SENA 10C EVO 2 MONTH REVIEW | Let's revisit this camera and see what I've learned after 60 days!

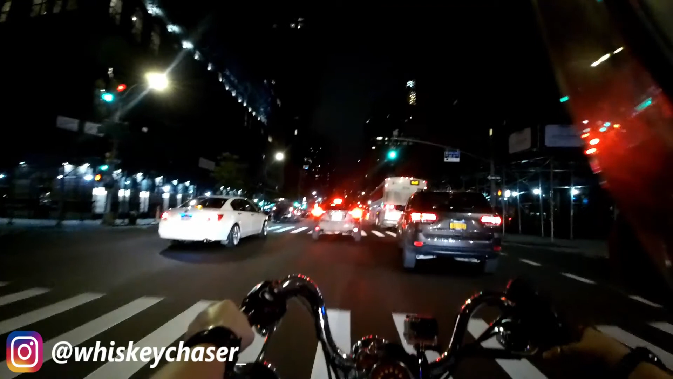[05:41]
There's lots of lens flares, and you just can't see much. But it looks just a little bit worse than a GoPro anyway, so it still seems worth it.